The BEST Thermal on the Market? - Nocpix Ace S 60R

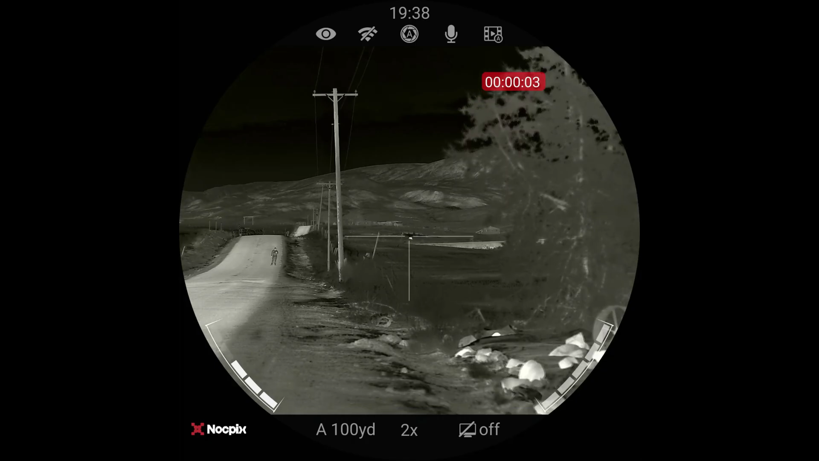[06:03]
So it's very, very sensitive, which means you see a ton of detail in what you're looking at. And as you as you look at some of our B roll, you're going to see that that you can see just tons of detail on faces on clothing, on animals.
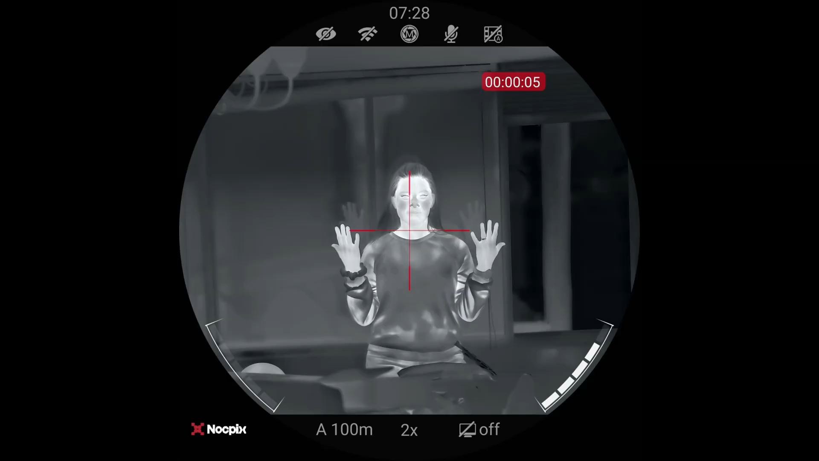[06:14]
It's a really, really impressive.
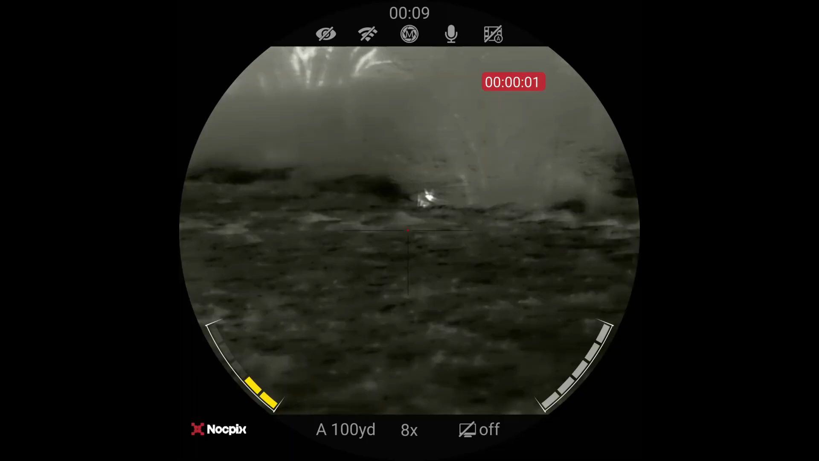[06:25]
And in my opinion, this is the best thermal image that exists in the civilian marketplace.
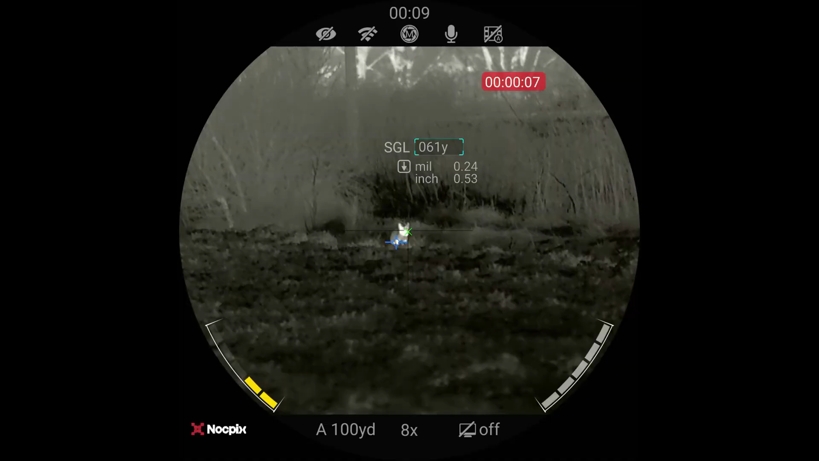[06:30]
So I've looked and played with most, there's some other really great options out there. But this is kind of what I think is the very best. Now, if they would make this in like a 75 millimeter, three power, that would be insane, because then you could go clear up to six power before you were back to 640.
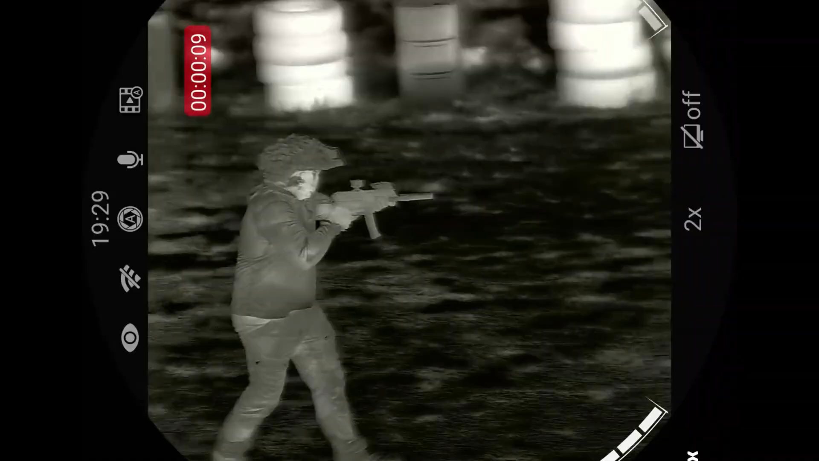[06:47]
And that would be crazy. But trying to think if there's anything else, there's a ton of color palettes.
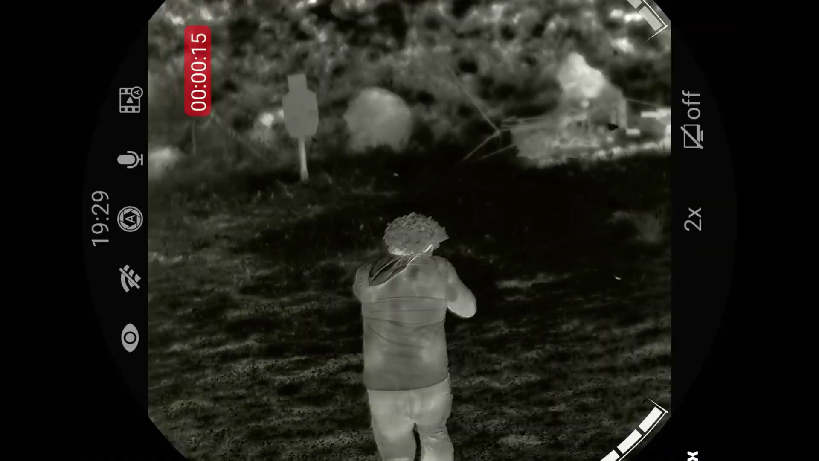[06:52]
And honestly,
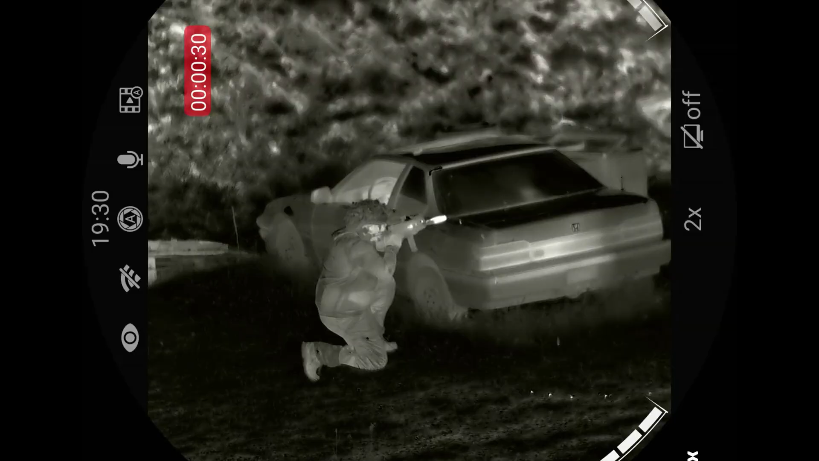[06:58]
I use black hot and I use white hot the most I hardly ever use the other ones. The menus are very intuitive and easy to use here.
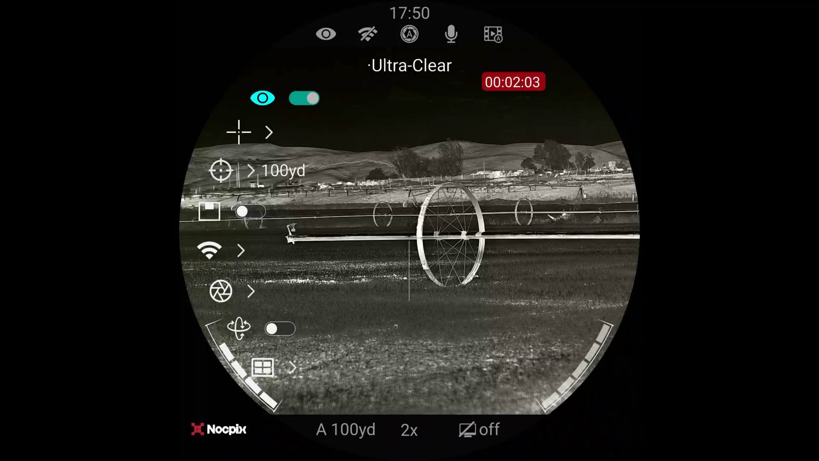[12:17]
this is the main menu that pops up and we have ultra clear on and that just kind of smooth things out for me. I like it. The next menu is the reticle.
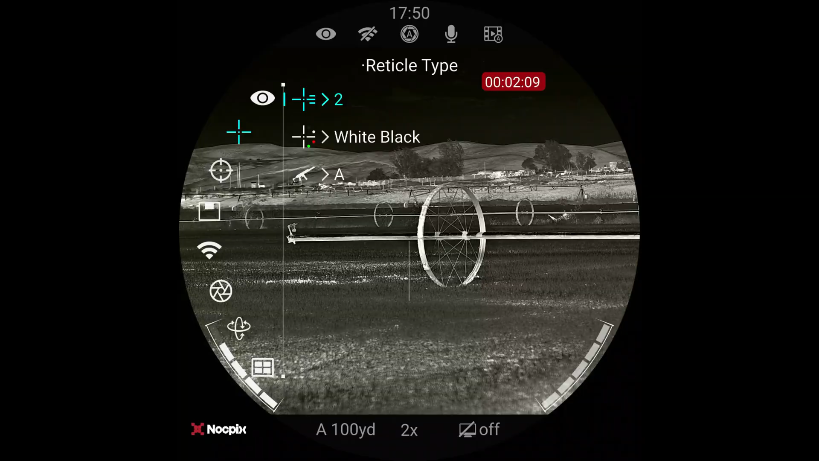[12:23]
And if we go in there, there's a ton of different reticles that you can do and profiles. And we're going to go back out of that here, but, um, zeroing,
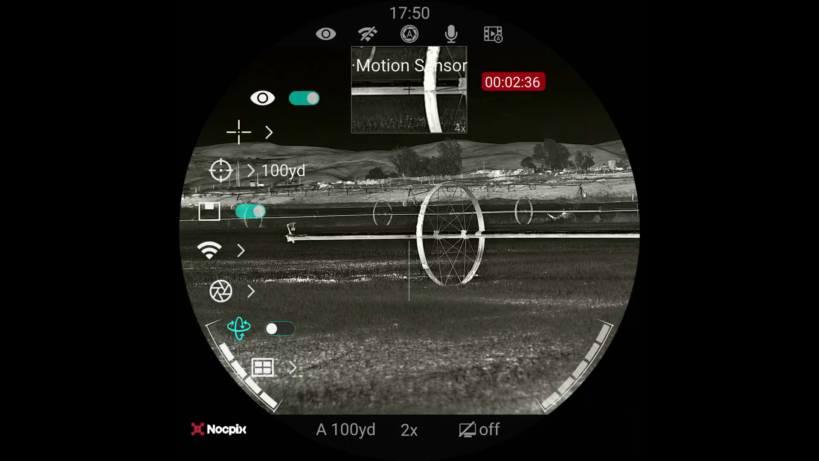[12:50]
Uh, it kind of gives you both the big field of view, as well as a magnified version of your reticle. And then, um, there's the wifi. We can turn that on or off calibration motion sensor, uh, the gallery. We can actually go in and watch videos or photos that we've taken on this. So if we just had a kill shot, we could in the field, go check it out.
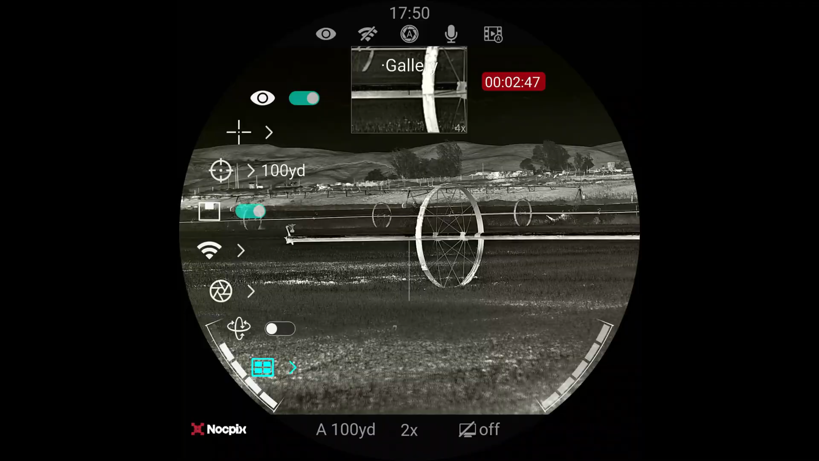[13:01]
If we keep going, it takes us to the second page, the ballistic calculator. I'm actually going to take you in there and show you this.
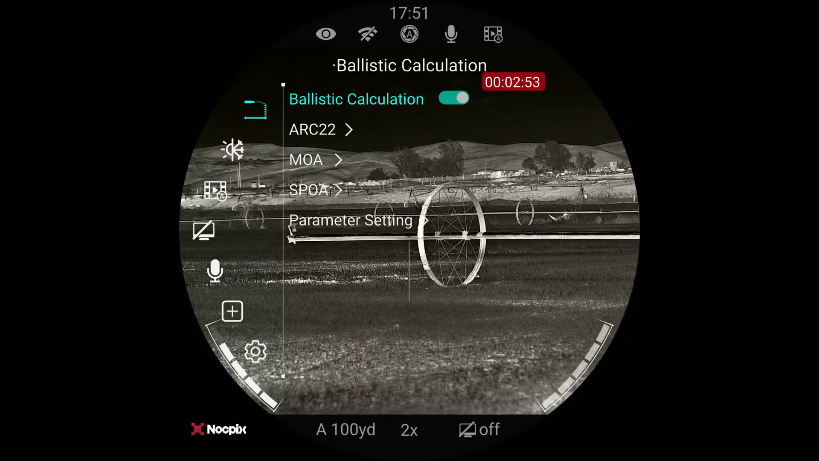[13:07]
So the ballistic calculation is on, as you can see, it's an arc 22 and that's what the profile is.
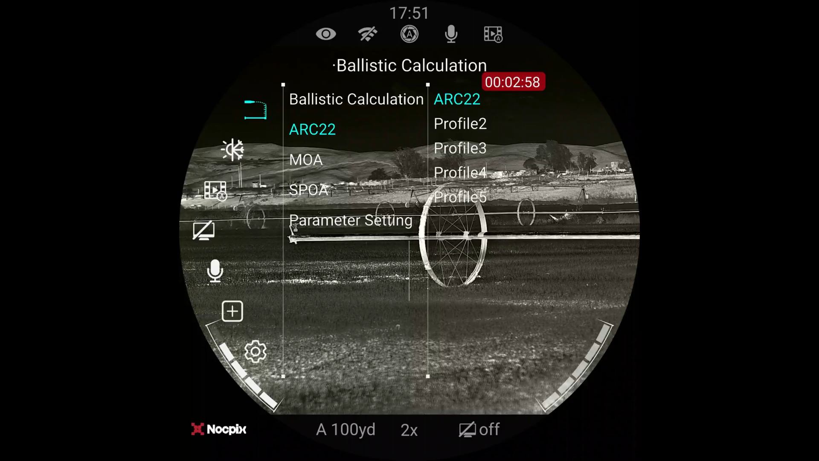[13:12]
And if I click on the profile, um, that's, what's chosen. Um, and I can go down to the parameter settings and it shows you my ballistics for this rifle and this scope and this load, which is nuts.